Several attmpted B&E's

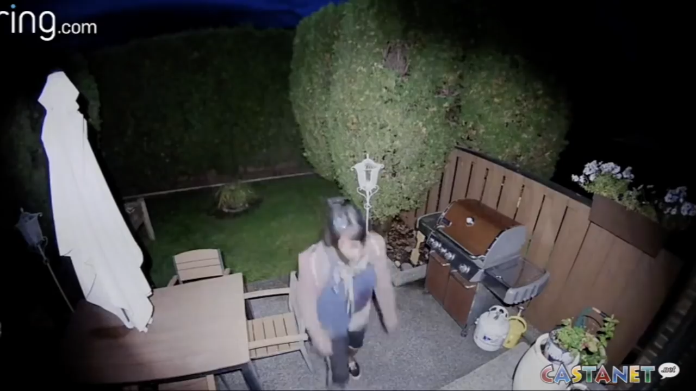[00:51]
and then you can see them in the video go from my place and checking out to see if they can steal anything, if there's anything of value, going next door and trying the exact same thing there, and then basically proceeding down the row I would assume, doing the exact same thing. I mean, there's definitely the chance that it could happen again. We're in a really close area to downtown, and we're in a nicer area, so I mean, we're probably one of the first targets for this type of thing to happen.
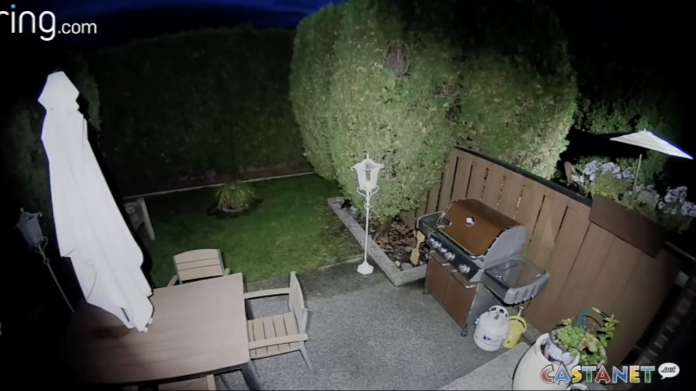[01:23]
I'm not super scared just because I'm pretty on it with my security. When I first moved in, I installed the cameras, changed all the locks, installed additional locks, so I'm not really too concerned about that myself, but it's unnerving to know that that's something that you've got to protect yourself against. Kelowna RCMP are currently investigating the situation.